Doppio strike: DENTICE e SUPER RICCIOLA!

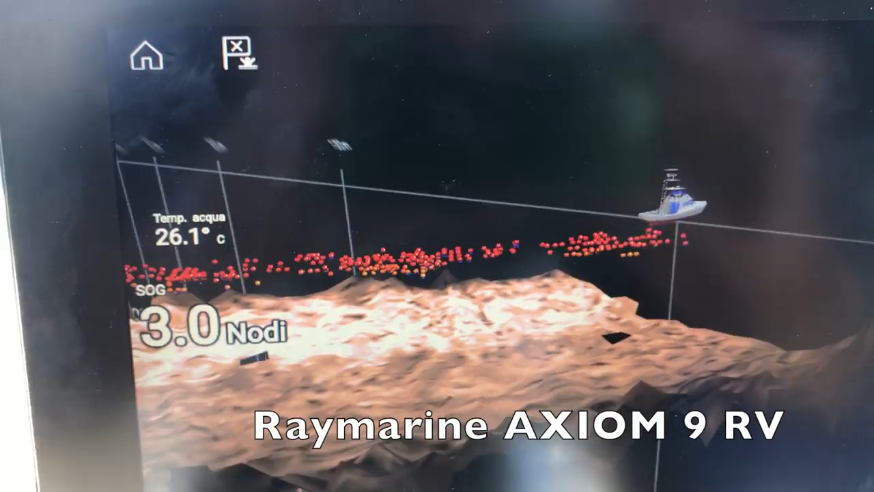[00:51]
On screen: water 26.1°C, speed 3.0 kn
stiamo cercando delle zone interessanti. Vedete dei rialzi sul fondale e, come potete anche vedere, riusciamo con facilità a spostare il nostro punto di vista rispetto al fondo,
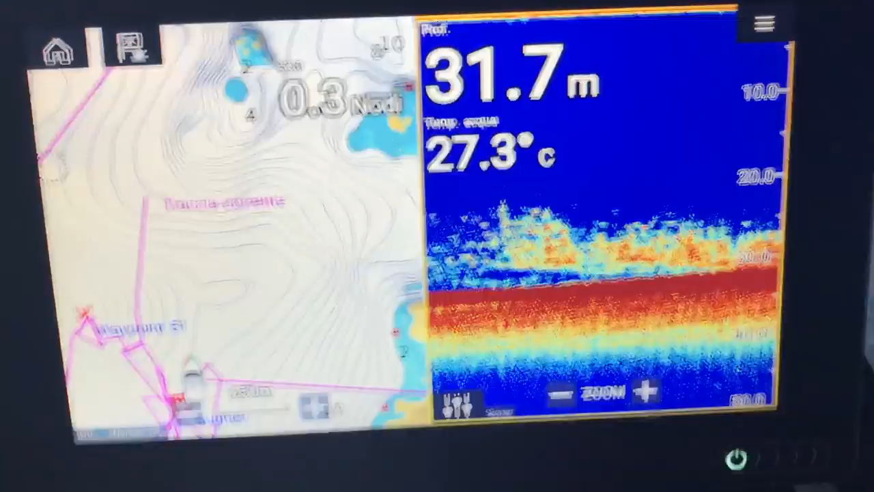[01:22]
On screen: depth 31.7 m, water 27.3°C
Ragazzi, stiamo impiegando il nuovo Axiom, abbiamo diviso lo schermo tra cartografico e fish finder, ci sono delle bellissime marcature, stiamo facendo esca, probabilmente sugheri,
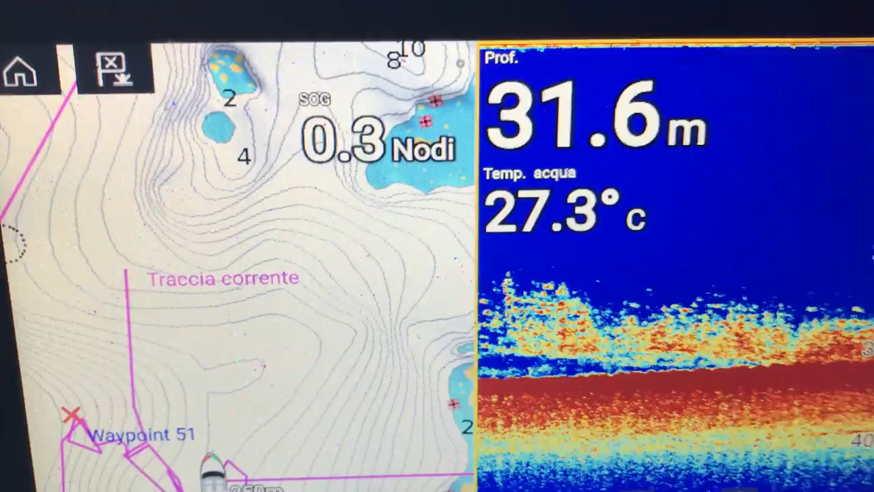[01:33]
On screen: depth 31.6 m, water 27.3°C
qualche lanzardo, in mezzo abbiamo fatto qualche calamaro. Ora vi faccio vedere con facilità come impiegare la funzione zoom, basta spingere più, vedete?
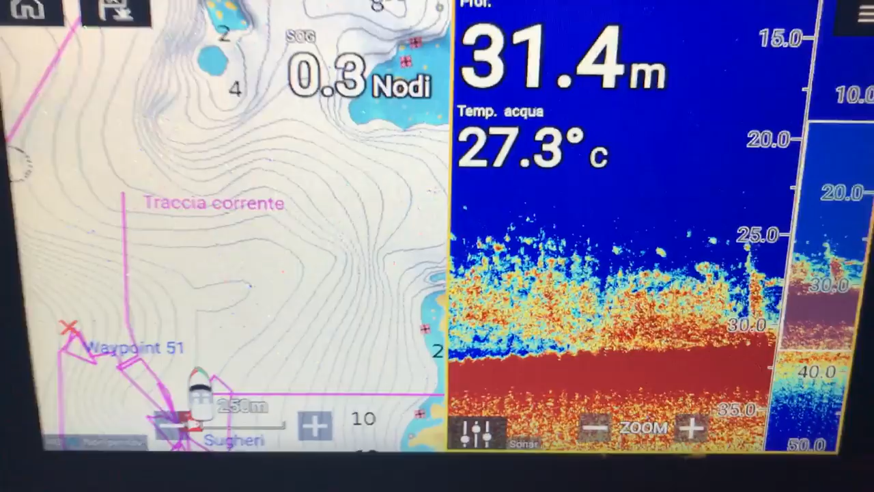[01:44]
On screen: depth 31.4 m, water 27.3°C, speed 0.3 kn
Abbiamo zoomato circa la metà della colonna d'acqua e con facilità la possiamo alzare e abbassare.
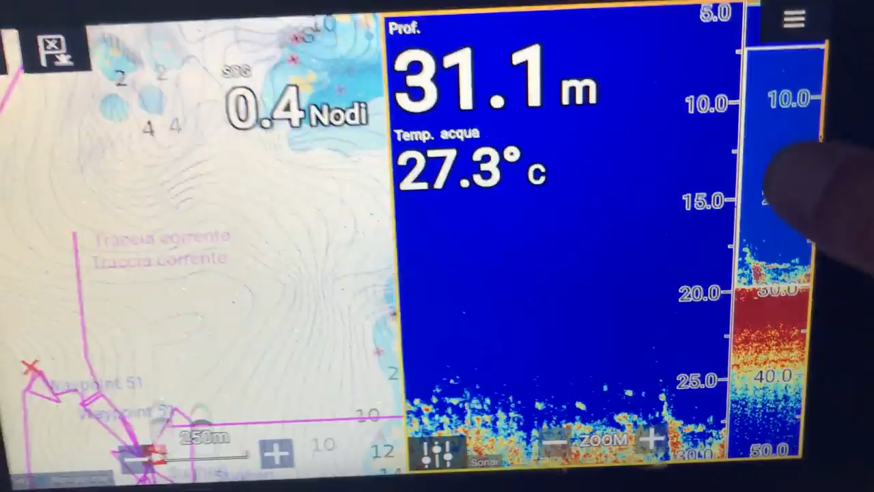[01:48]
On screen: depth 31.1 m, water 27.3°C
Zoomare ancora di più,
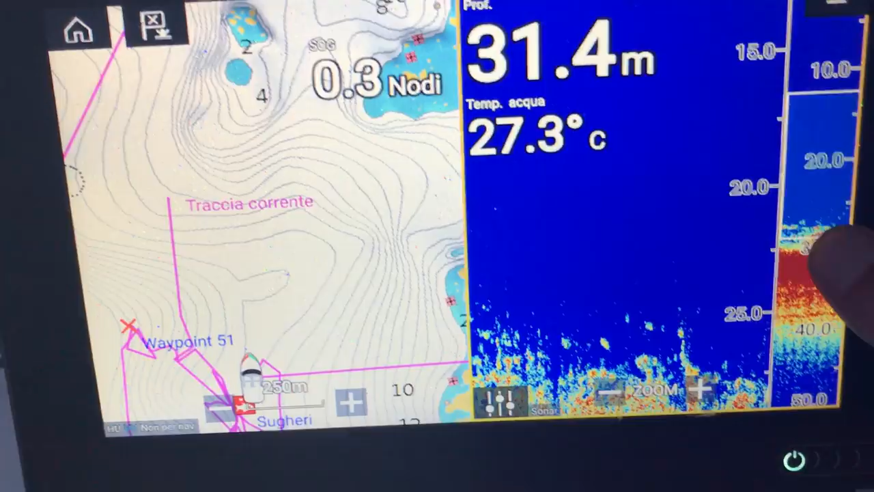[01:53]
On screen: depth 31.4 m, water 27.3°C
come vedete questa funzione col nuovo software Lighthouse 3 è veramente semplicissima e rapida da utilizzare.
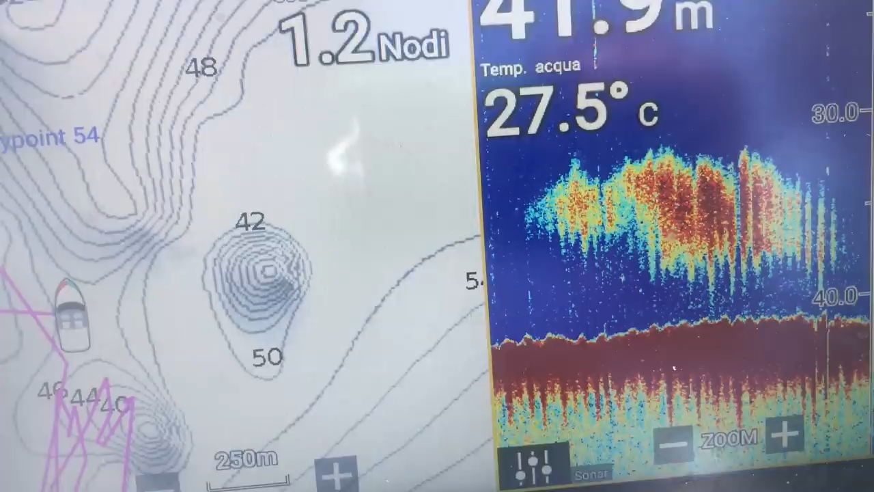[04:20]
On screen: water 27.5°C
una zona con varie sommità rocciose,
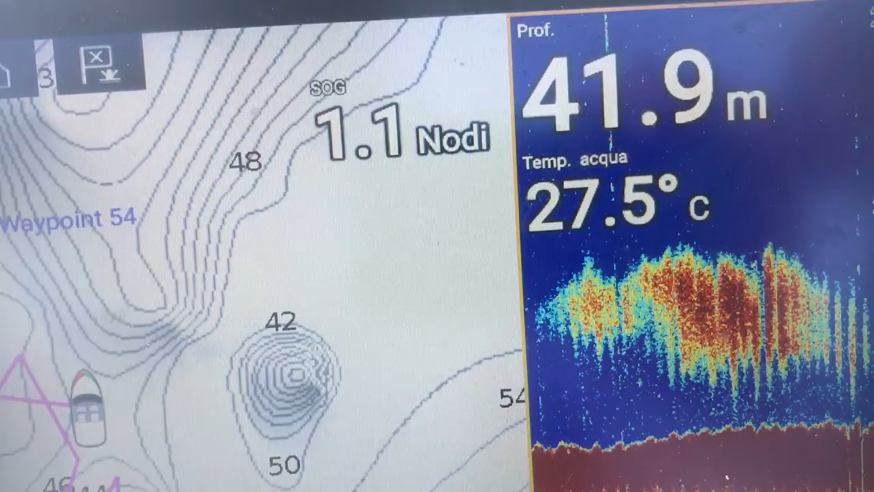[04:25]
On screen: depth 41.9 m, water 27.5°C, speed 1.1 kn
molto buona per i predatori, dove ci sono importanti giochi di corrente, dove si catalizza molto pesce foraggio.
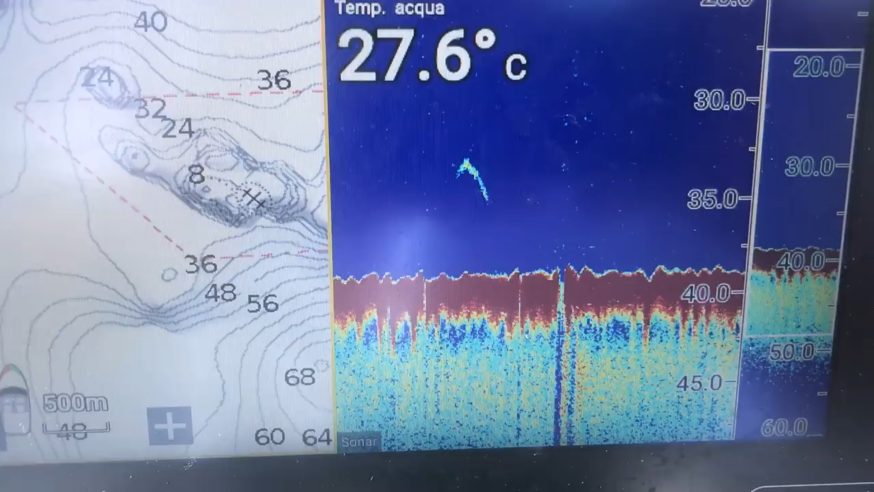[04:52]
On screen: water 27.6°C
Circa 40 metri di profondità, staccato dal fondo 6-7 metri, vediamo un bel pesce, probabilmente un predatore, vediamo di cosa si tratta, una ricciola, un grosso dentice, vediamo un po'.